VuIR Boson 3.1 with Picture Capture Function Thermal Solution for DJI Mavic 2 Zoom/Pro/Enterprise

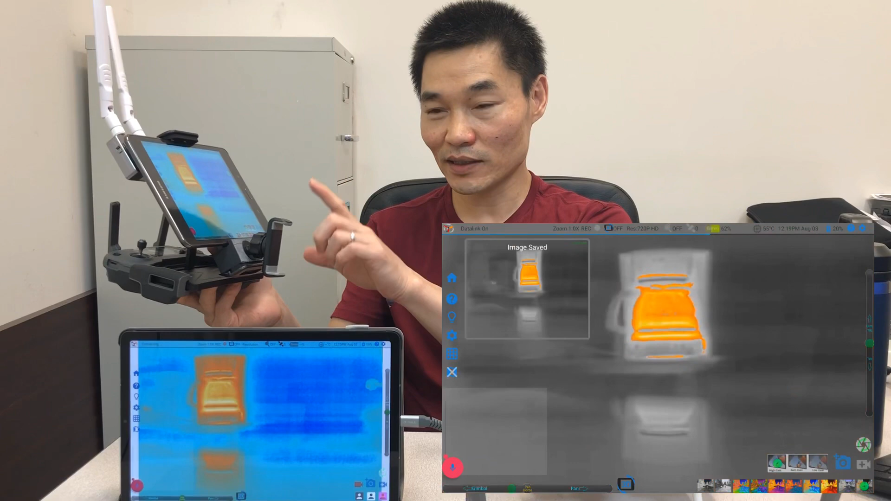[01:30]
share and take pictures, screenshot and record the screen on the tablet. But the 3.1 has the capability to store pictures on the Gimera N as well, digital or directly from the camera.